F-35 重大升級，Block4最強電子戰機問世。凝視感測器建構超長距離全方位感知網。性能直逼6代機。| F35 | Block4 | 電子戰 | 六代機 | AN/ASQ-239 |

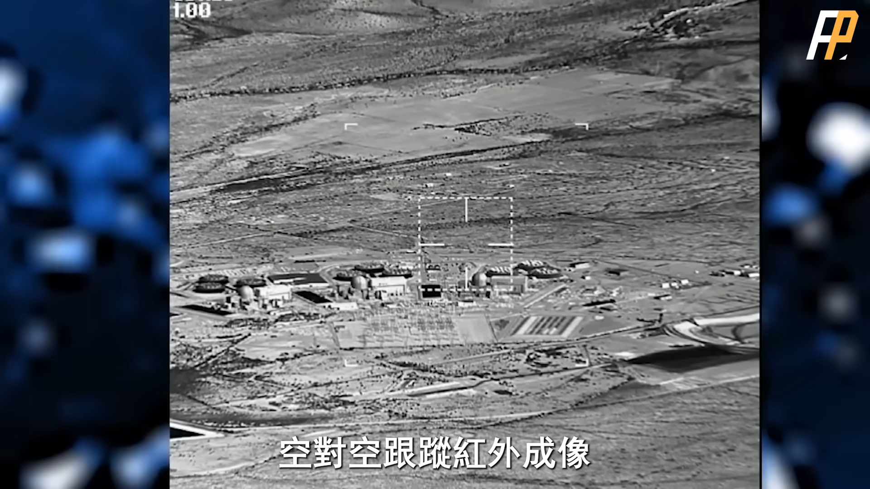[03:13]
红外成像宽裕IR
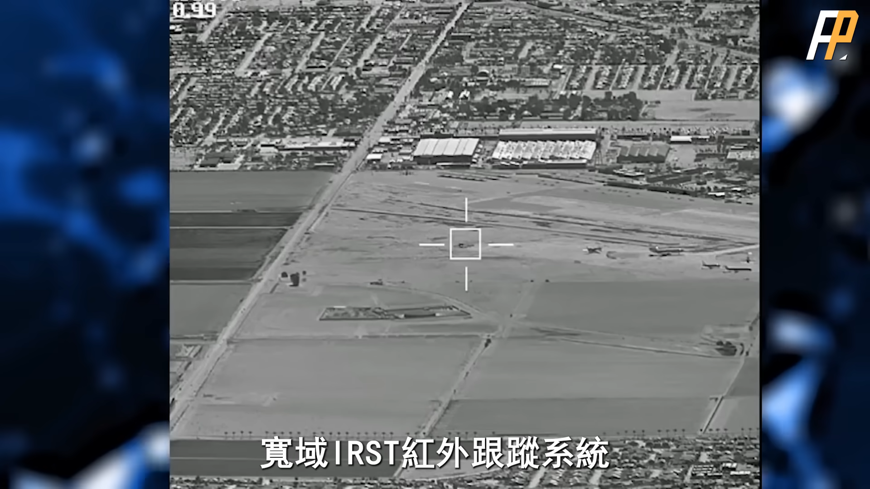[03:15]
ST红外跟踪系统相比第一代分辨率达到了4K
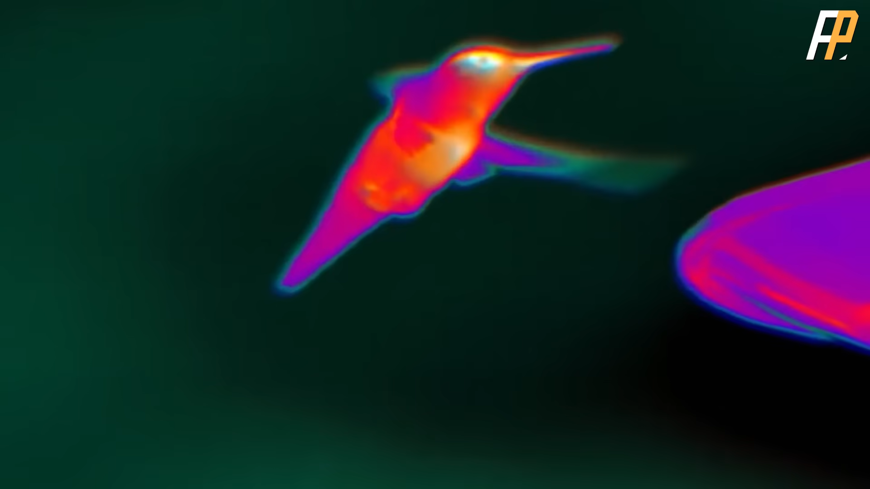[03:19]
红外成像更加清晰以上这些升级意味着F35 Brox能在敌方没有发现它的时候提前感知并
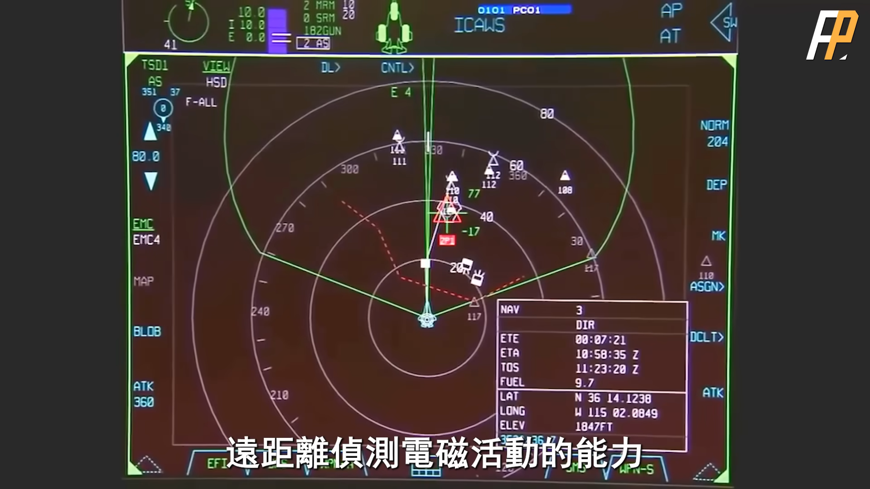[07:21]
远距离侦测电磁活动的能力不管是什么方向什么波长而且还要能有效进行自身的引译这